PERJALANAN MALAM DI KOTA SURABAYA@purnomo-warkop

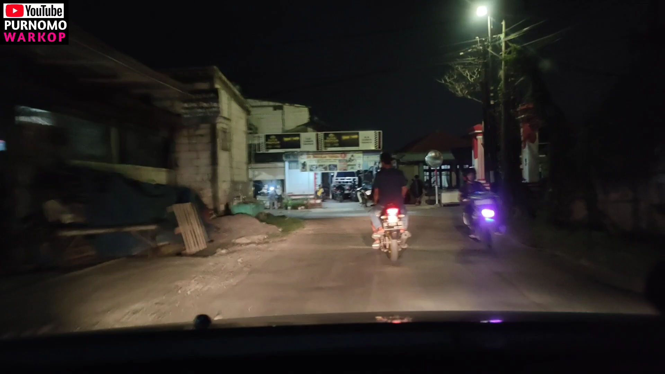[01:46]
Alhamdulillah sudah di perempatan Balumsari Surabaya, guys. Ini, guys, perempatan lampu merah ini, guys. Ini kalau belok kiri ala ke Manuan ini, guys.
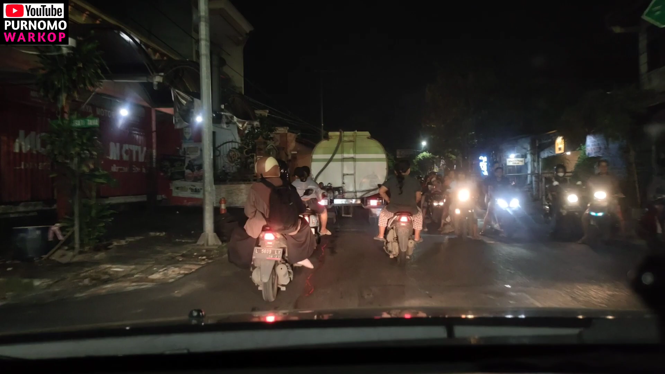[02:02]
Jadi saya ambil lurus.
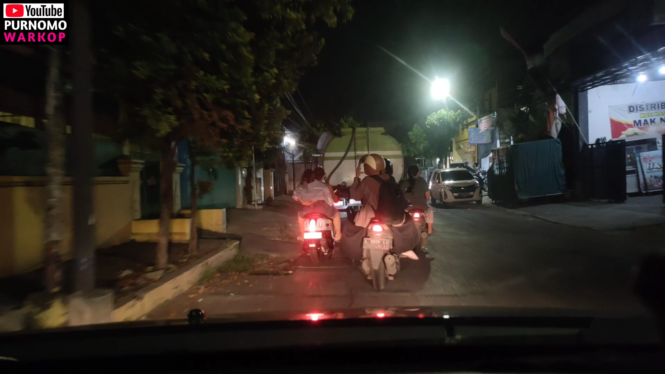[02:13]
Ini sudah melewati jalan raya, guys.
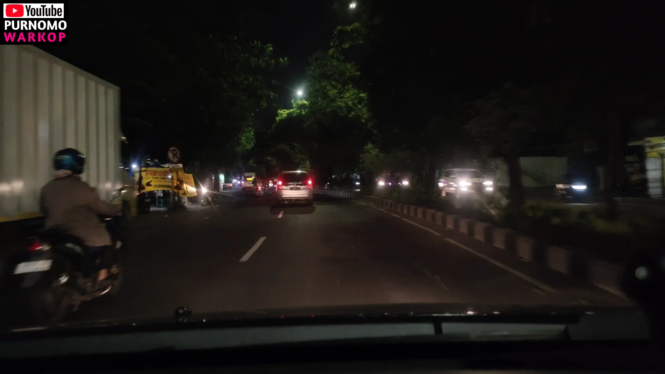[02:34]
Alhamdulillah jalanan lancar, tidak macet. Biasanya kalau sore mau maghrib itu macet di sini, guys.
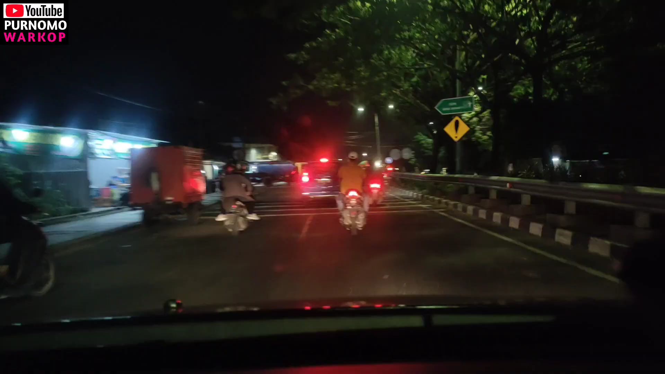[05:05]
Alhamdulillah selalu lancar. Biasanya di sini macet, guys.
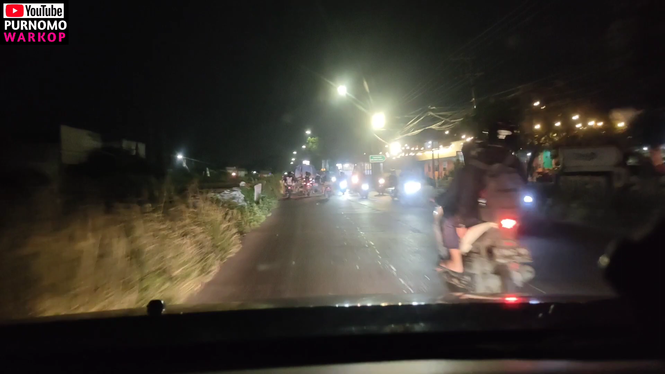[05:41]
Lagi sudah nyampe Pakal ini, guys.
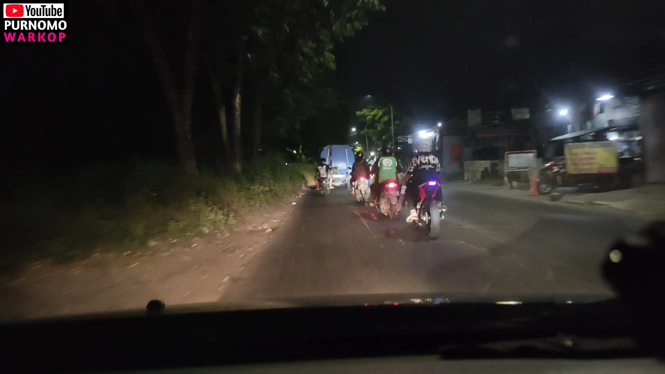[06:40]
Nah, ini saya mau mampir ke pom dulu, guys. Mobilnya haus. Nah, depan ini pomnya, guys.